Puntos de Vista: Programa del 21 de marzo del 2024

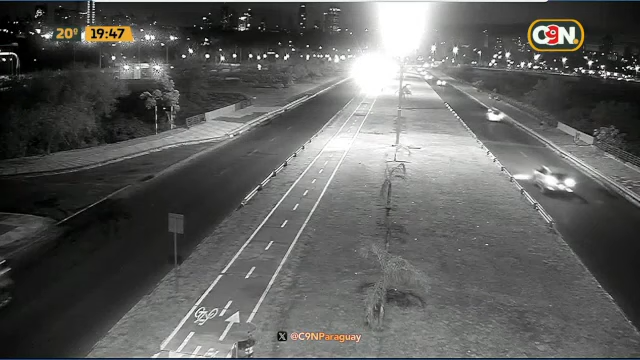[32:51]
No, es imagen de los ochenta ni nada de eso. Está nomás en blanco y negro la cámara de la costanera de Asunción.